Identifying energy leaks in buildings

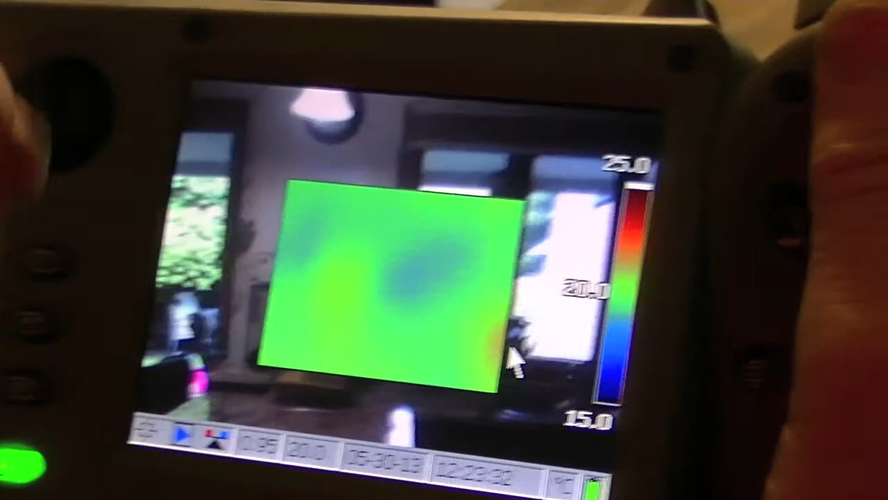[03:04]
So here we're looking at this recently installed window.
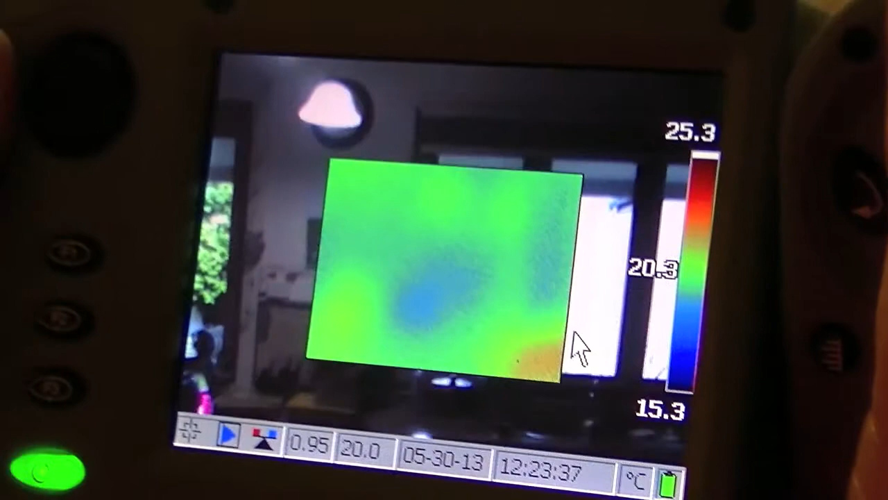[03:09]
On screen: scale top 25.3°C, scale bottom 15.3°C
There's some losses or difference in temperature through the glazing.
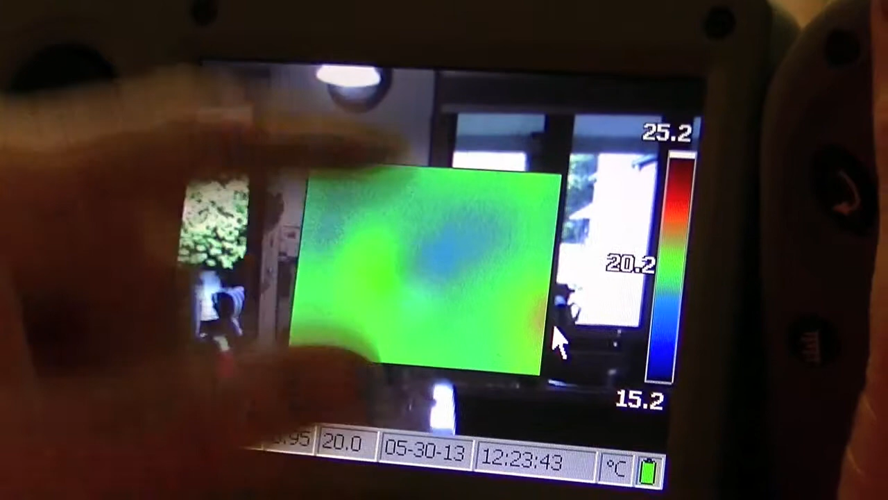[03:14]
On screen: scale top 25.2°C, scale bottom 15.2°C
There's some on this left hand corner and physically I can see a gap there in the building. So just in terms of, you know, that it isn't sealed up yet.